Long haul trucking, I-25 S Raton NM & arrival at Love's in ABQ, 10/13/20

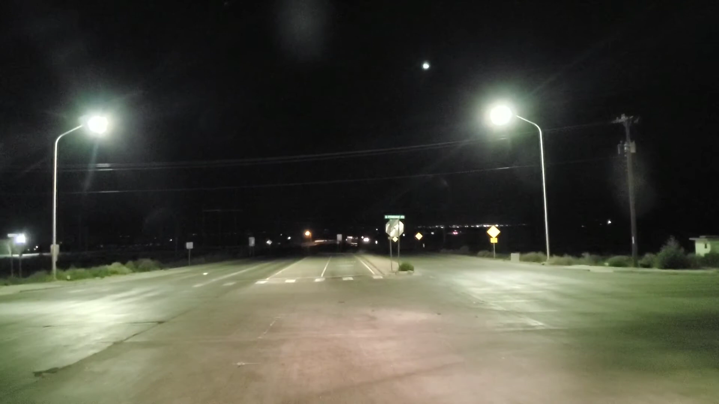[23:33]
Let's see if I can remember how to do this one here. Turn left on Central Avenue. Then keep right. Uh, where is the truck in here? Where's the truck entrance? Uh, I think this is it.
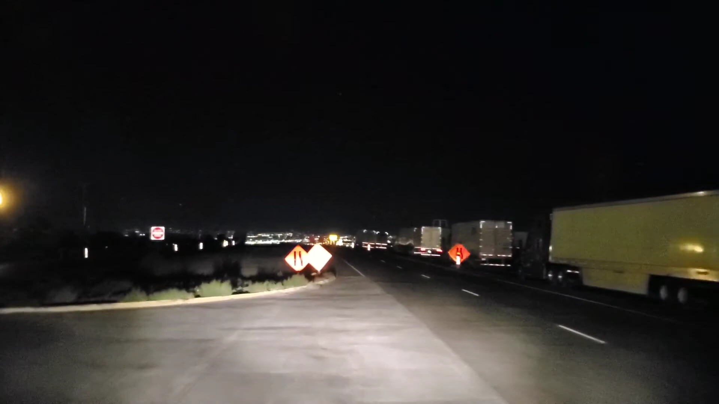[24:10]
And, uh, boy, yeah, it looks like it must be packed because there's all these trucks on the street out here. Keep right on Central Avenue. Oh, it would really be nice if it's open.